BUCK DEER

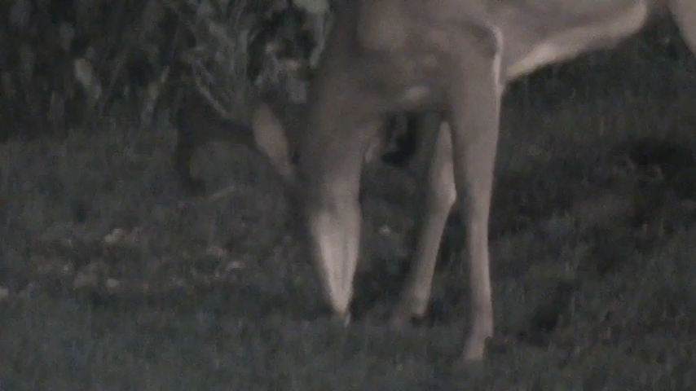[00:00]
That fifth point starting towards the tip, but turn your head over here. Come on. Oh no, wrong way. There you go. Maybe. Yeah, you can see a little bit of it.
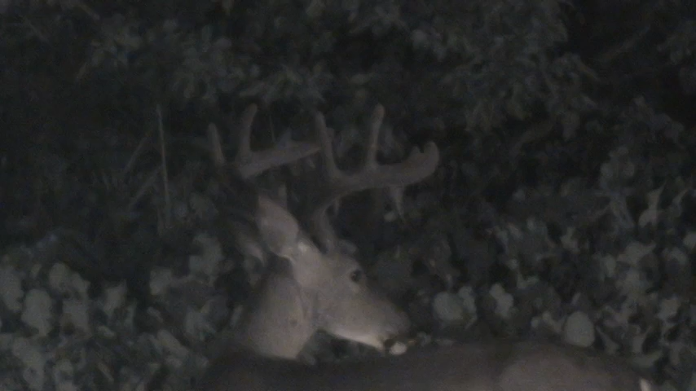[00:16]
There you go. Now this way.